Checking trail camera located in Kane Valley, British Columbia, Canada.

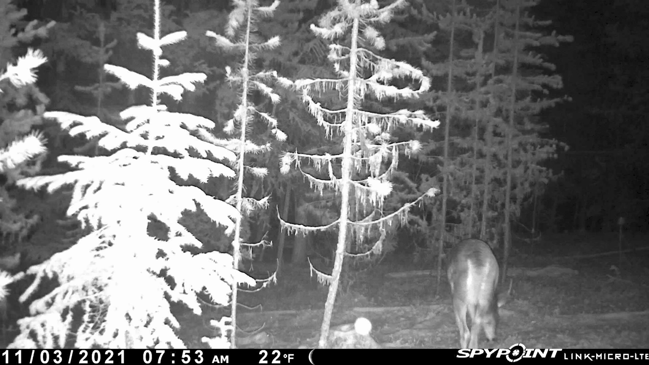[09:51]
November 3rd, 2021 at 9:40 a.m. All right, looks like we got a buck, maybe. Behind the ear there, I can see a tine sticking out, an antler. And it's November 3rd, 2021 at 7:53 p.m. Next picture, we got a buck. And it looks to me, Is that a mule deer or a whitetail?
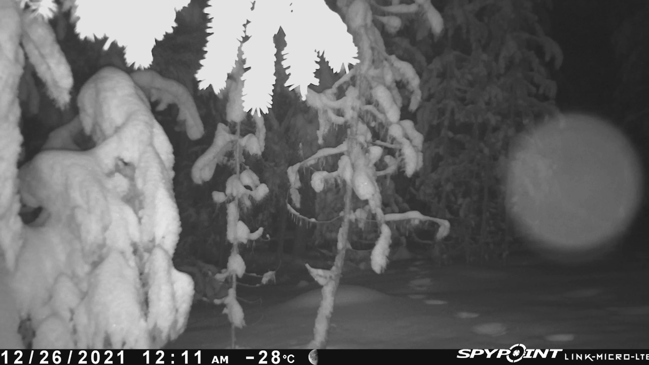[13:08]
All right, December 26th, Boxing Day, 12:11 p.m., -28. Looks like we got a... What the hell made those tracks? We got an orb. So we got a Sasquatch.
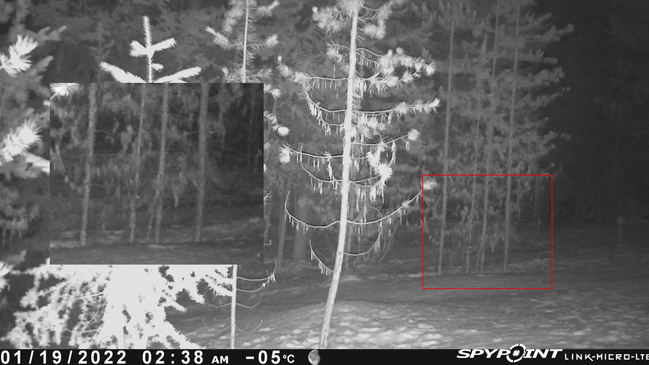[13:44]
Looks like we got something in there. 2:38 p.m., -5. What is that? Coyote? Wolf? Fox? It's a wolf, maybe? There we go. What is that guy? January 19th, 4:44. P.M. Is that a coyote or a wolf? I can't tell. I don't know what that is. Huh.